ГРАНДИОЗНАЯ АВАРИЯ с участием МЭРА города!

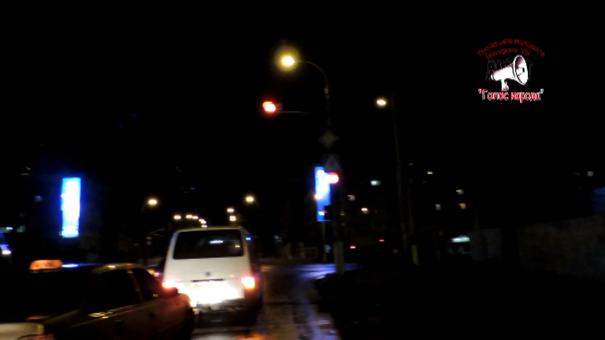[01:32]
Вот давай сейчас закроем и покажем людям, какой яркий свет, который слепит водителей. Вот я лично, как водитель, могу сказать четко, что меня этот свет отвлекает, когда я везу машину.